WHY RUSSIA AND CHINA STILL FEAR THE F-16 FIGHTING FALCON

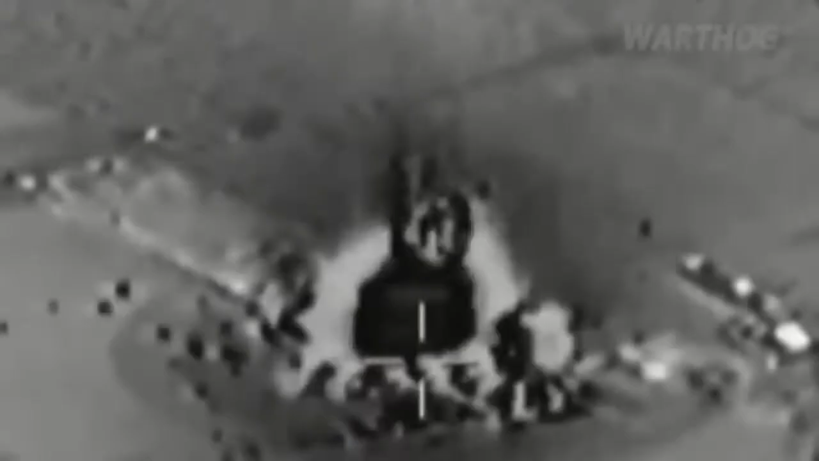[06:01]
One squadron took on Wild Weasel duties by hunting down Iraqi
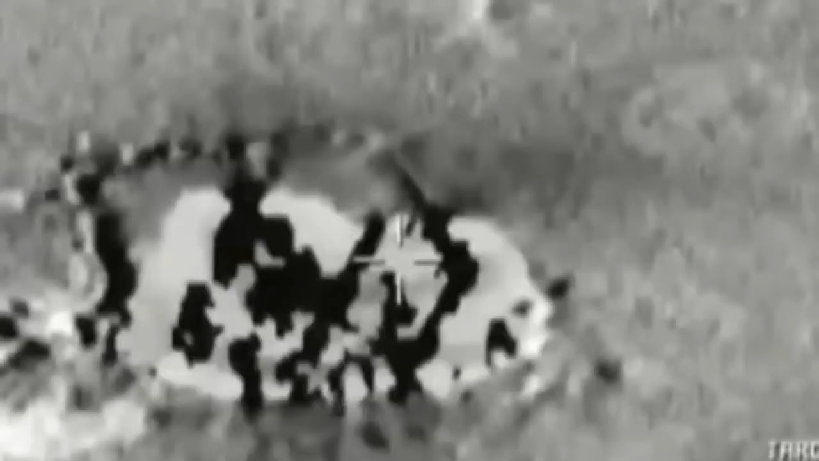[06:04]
surface-to-air missile batteries with AGM-88 harm missiles.
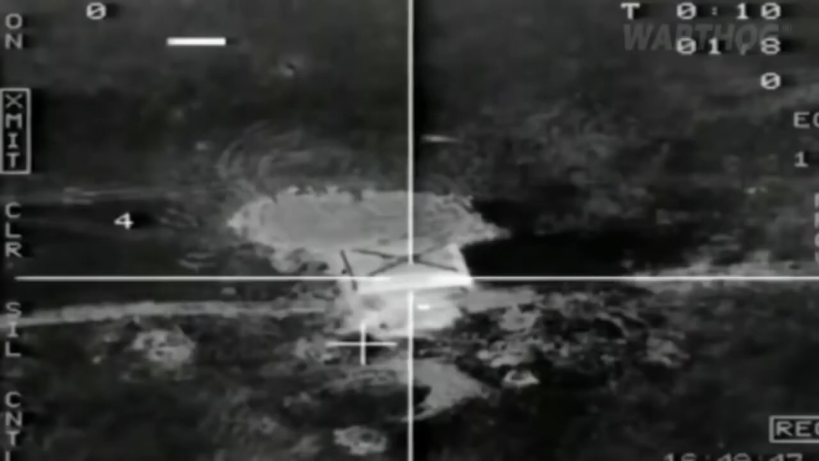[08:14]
due to their superior resolution and lower visibility to enemy radars.